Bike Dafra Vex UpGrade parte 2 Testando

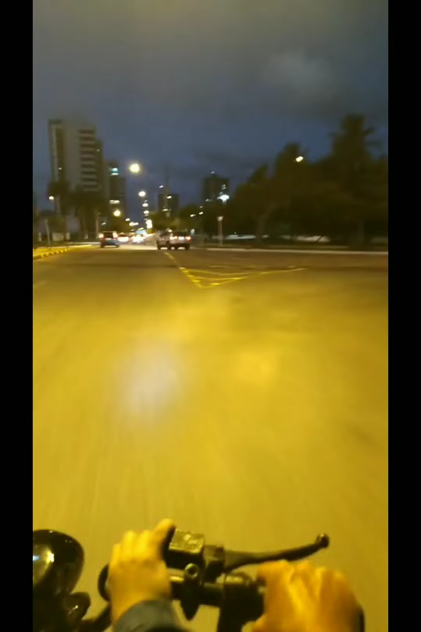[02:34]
aqui fica alternando entre 3 e 4 barrinhas vamos simbora pronto meu povo vindo aqui pelo shopping apesar de ser
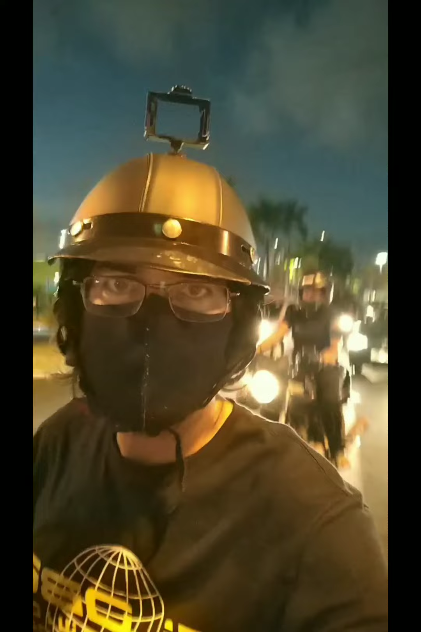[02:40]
um pouco movimentado é menos perigoso andar por aqui do que subir ponte via duro daquele jeito os carros só sobem meu irmão você é duro se tiver dentro da ciclovia era melhor né mas que essa joinha não pode andar na ciclovia não galerinha Nestor Sampaio
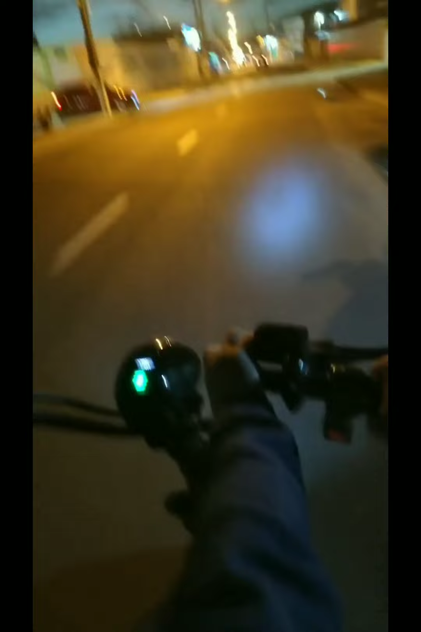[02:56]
Tranquilex ó 3 barrinhas ali acelerando quando você solta o acelerador sobe uma barrinha vamos simbora
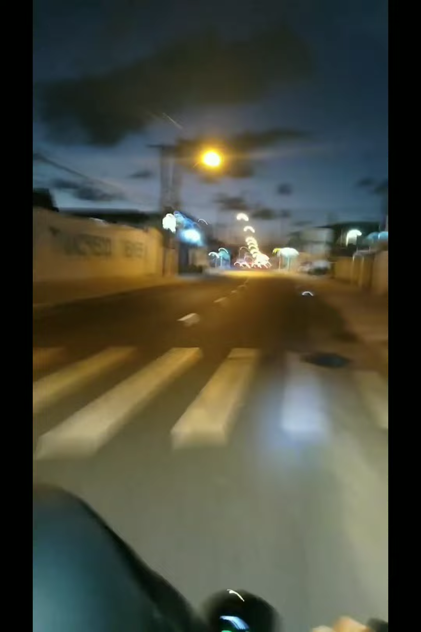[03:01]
galerinha tamo em casa viu o breu tá ó o negócio aqui tá escuro viu
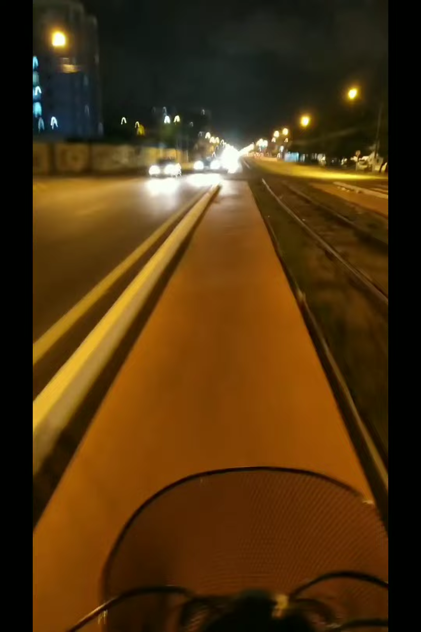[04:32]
uma paradinha aqui que os carros passam no final vermelho pronto passar pro outro lado e vamos simbora
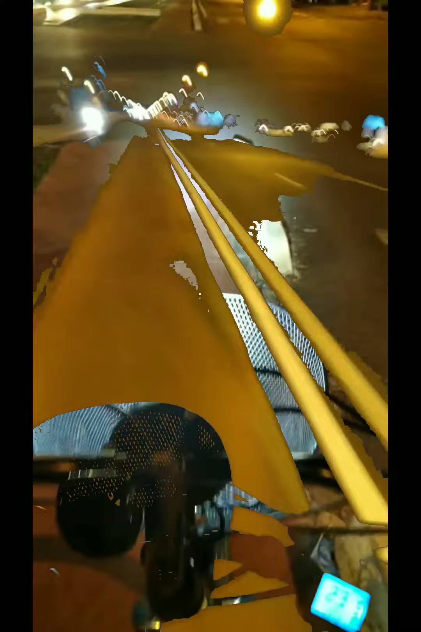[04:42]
vamos simbora galera aqui eu saio no acelerador no betão mesmo